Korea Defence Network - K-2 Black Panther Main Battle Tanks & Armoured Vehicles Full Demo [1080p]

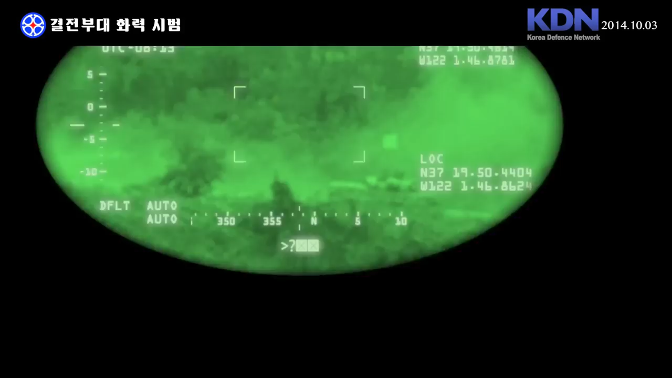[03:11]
적 전차가 이동 시에도 자동으로 표적을 추적해주는 표적 자동 추적 기능에 의해 K2 전차의 주포는 움직이는 적 전차를 계속 지향합니다.